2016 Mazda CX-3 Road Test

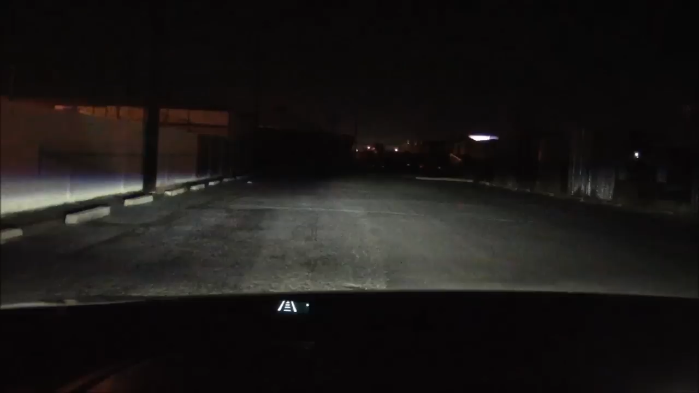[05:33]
you're driving on backcountry roads when there's lots of wildlife you might want to keep your brights on as much as possible lights that swivel when you turn the steering wheel is a good feature though